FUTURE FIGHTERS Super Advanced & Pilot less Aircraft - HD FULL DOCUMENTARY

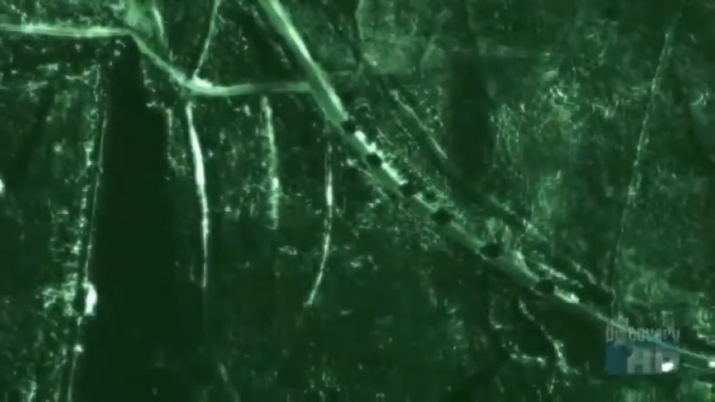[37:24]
night they use infrared and under adverse conditions they use synthetic aperture radar to
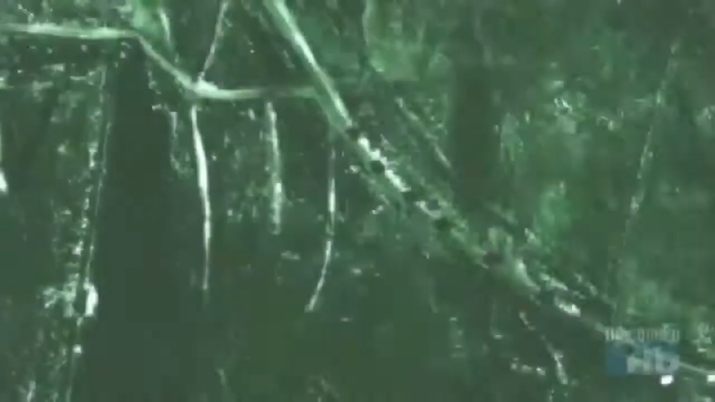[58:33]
At night, they use infrared, and under adverse conditions,
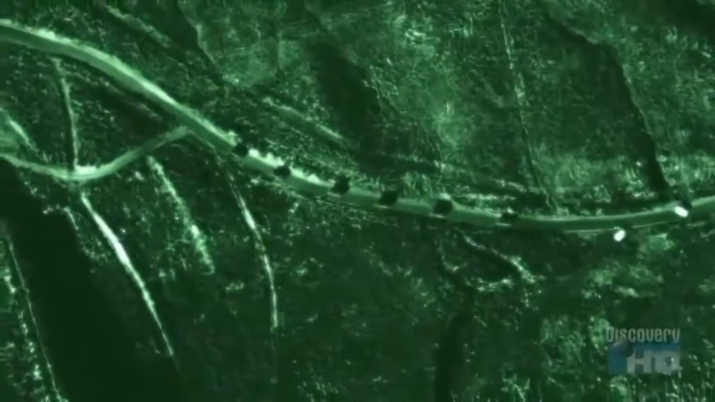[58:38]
they use synthetic aperture radar to pierce the thickest clouds, sandstorms, or oilfield smoke.